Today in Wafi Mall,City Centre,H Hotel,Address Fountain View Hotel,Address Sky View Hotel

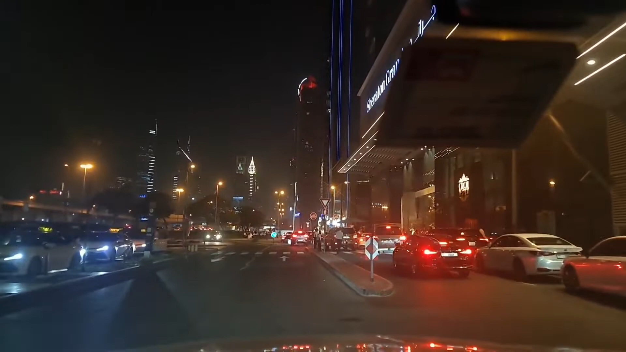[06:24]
और यह है शेरिटन होटल, यह रोड़ पता नहीं क्यों अच बहुत बीजी है, क्या होगा है यहां पर, शेख जाहिद रोड़, लेकिन अब हम यहां से कल्टी मारते हैं और बाहे निकलते हैं, ऐसे,
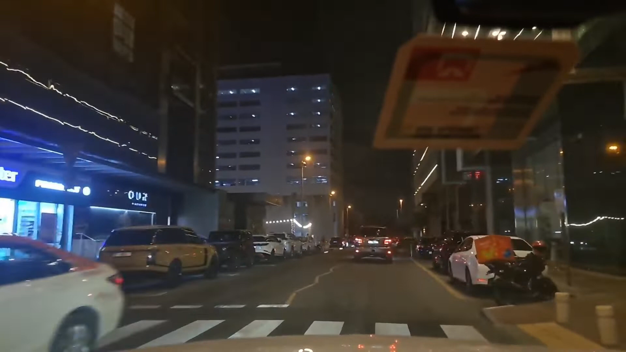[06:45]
इस साइड पर ट्राइफिक बहुत है, हम यहां से निकल जाबें, गास अभी हम मुझूद हैं,